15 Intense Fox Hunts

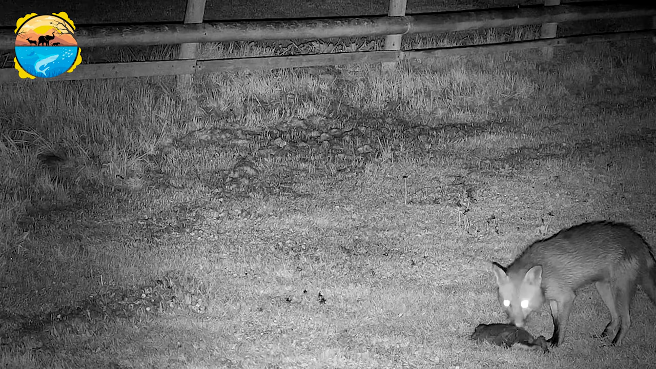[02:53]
The fox ultimately decides to move the rabbit to a more private area so
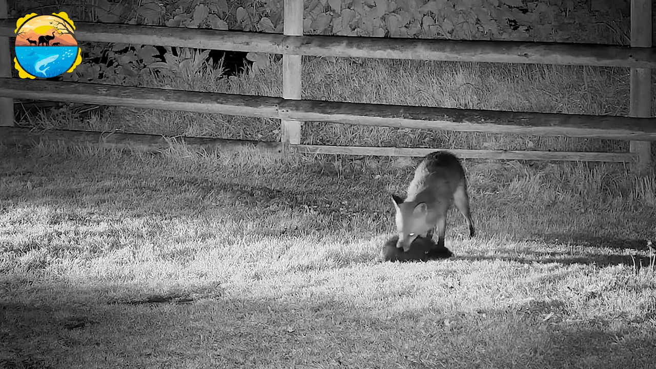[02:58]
he can eat his dinner after shaking it and dropping it on the ground.
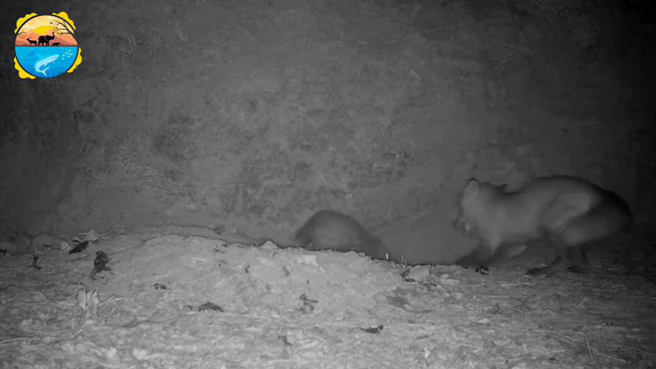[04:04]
and it doesn't take much to convince the opossum to do so. Foxes are cunning and crafty, but they cannot handle enormous prey.
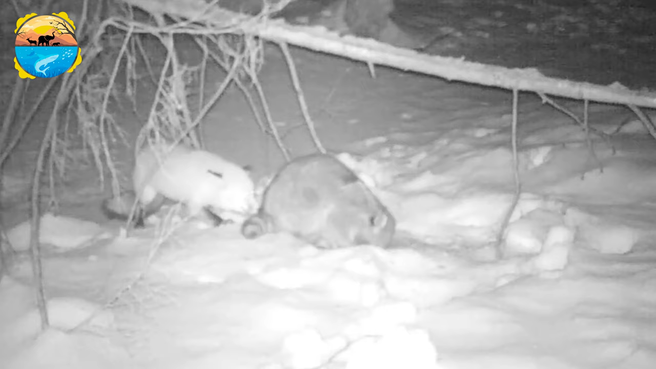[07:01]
When a raccoon arrives, the fox becomes agitated but allows it to look around to see what he's been up to. At night, this fox ambushes a raccoon, which makes a lot of noise.
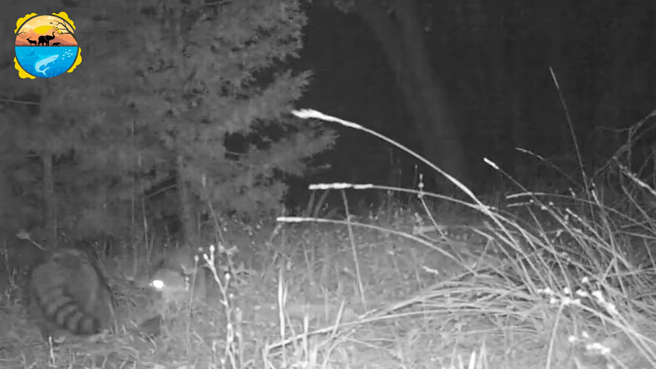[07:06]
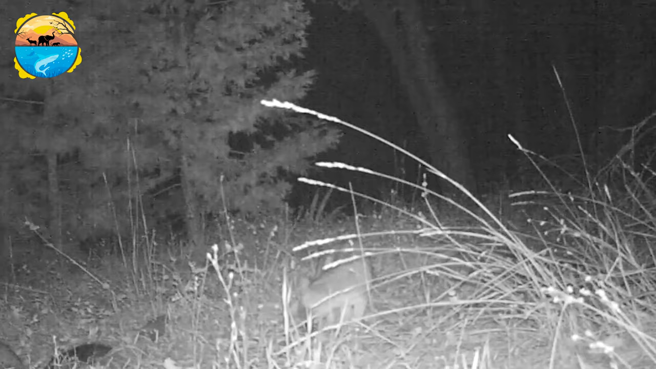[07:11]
The fox decides to depart as a larger fox rushes into the picture to investigate what is happening after both animals exchange glances. Number 7.
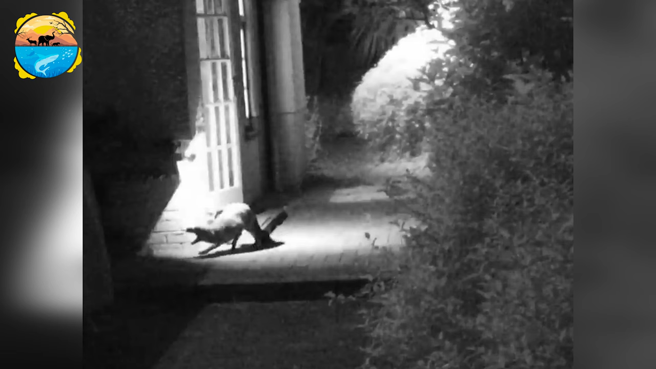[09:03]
In the shadows, the fox scrambles away while squealing. The cat suffered no injury. On the other hand, I don't know anything about the fox.
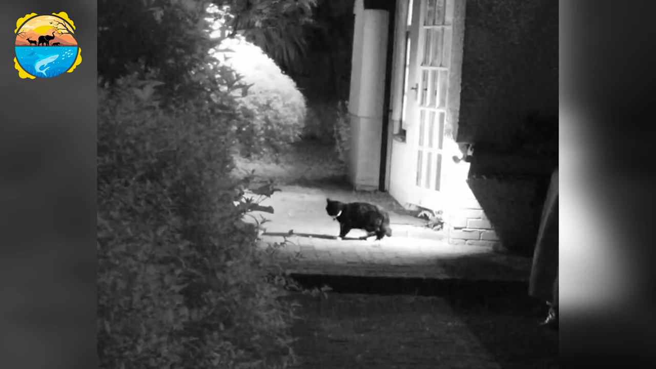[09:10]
Number 5.
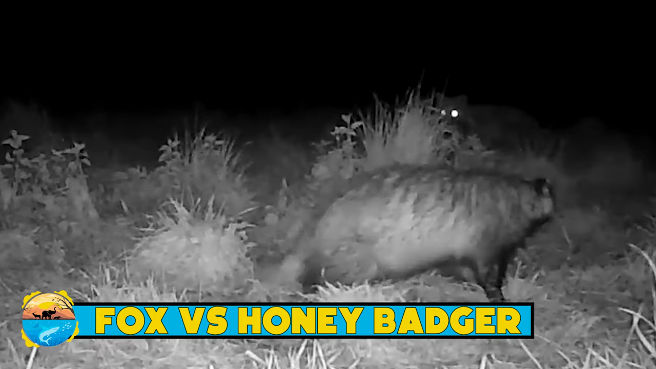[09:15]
Fox vs Honey Badger The badger becomes enraged when a fox attempts to steal some dog food.
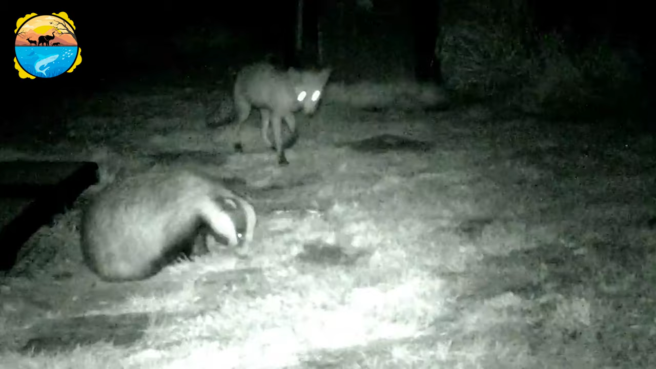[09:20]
The badger assaults the fox and almost tears it to bits, but the fox manages to flee with just minor scrapes and bruises. This badger is eating dog food when a fox annoys him, but the badger is too hungry to notice.
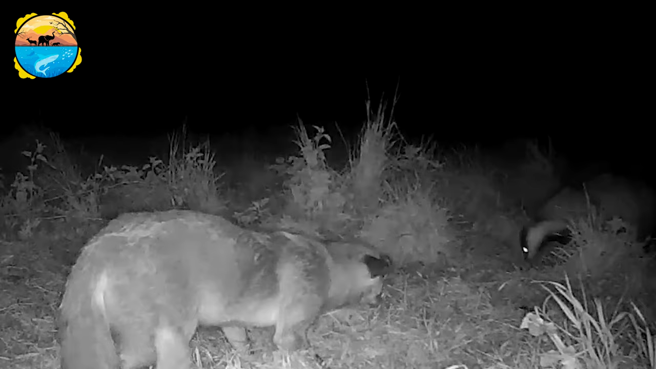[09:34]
The fox is resolute and won't let up. He keeps sniffing the badger's backside and biting it. The badger maintains his composure and resumes eating. Because badgers are aggressive, if these two didn't previously know one another, the badger would have jumped the fox unless the meal was that wonderful that he didn't feel anything.
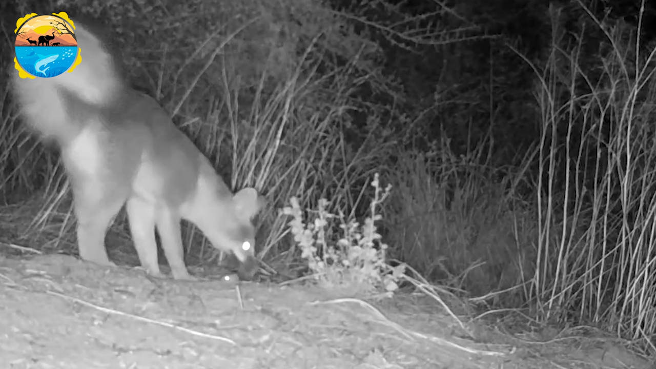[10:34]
Fox vs Rat A man just checked several cameras and recorded this incredible footage of a grey fox pursuing a kangaroo rat. Due to their keen hearing, foxes can hunt in full darkness, as seen in this video. Despite this, they only successfully capture fewer than 30% of their prey. Foxes are also known to play with their prey, capturing and releasing it to capture it again, similar to how cats do.
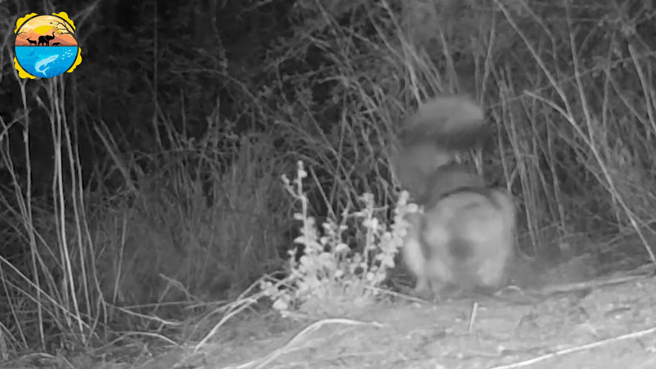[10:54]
That seems to be the situation at hand. The badger looks to be searching for food in this nighttime video,
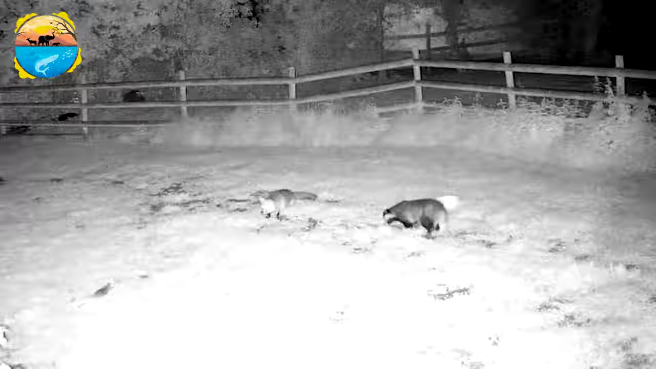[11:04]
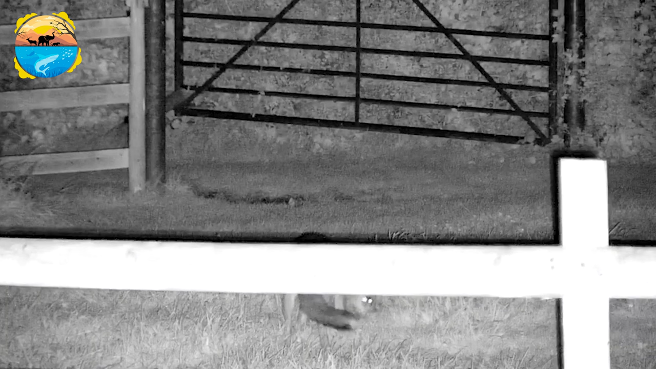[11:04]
but the fox outsmarts him and dashes by him after finding and killing a rat.
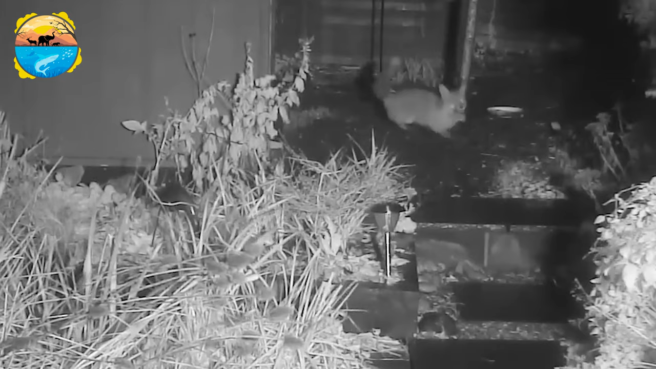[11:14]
but they really contribute significantly to controlling the rat population,
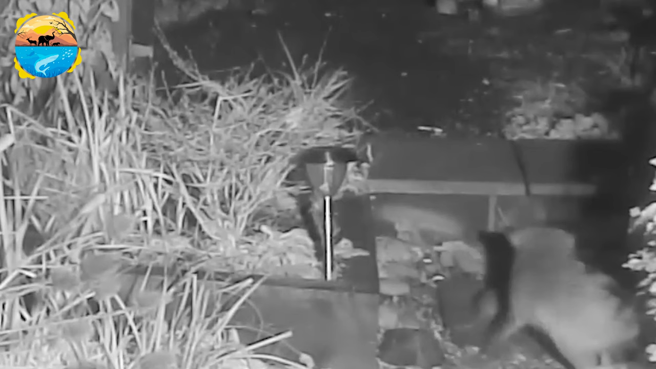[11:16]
as seen in this video of a fox ambushing a rat at night.
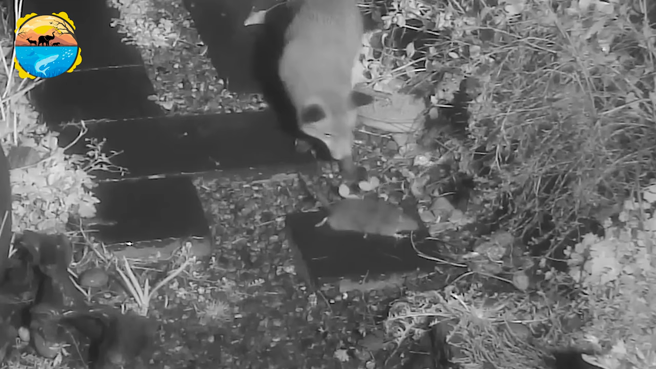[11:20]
The cunning predator grabs the rat and kills it.